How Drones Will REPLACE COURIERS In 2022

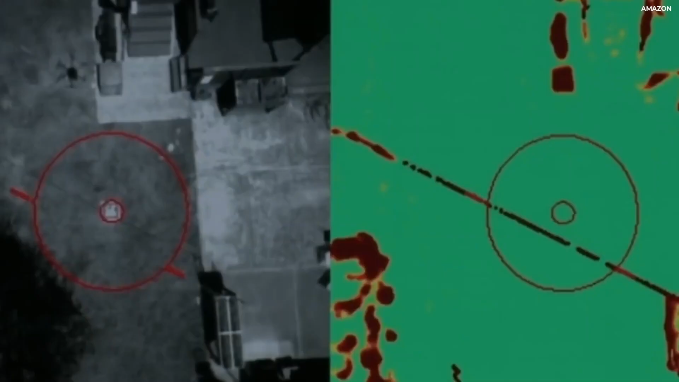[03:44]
enabling the drone to take a responsive action to avoid the obstacle.